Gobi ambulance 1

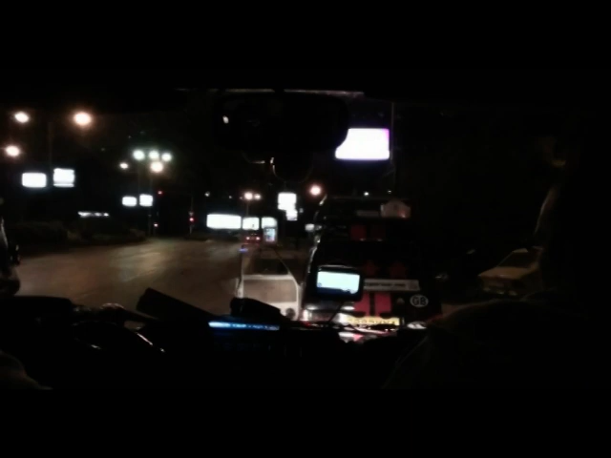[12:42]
Look, the sat nav actually picked up the name of the place. Skopje.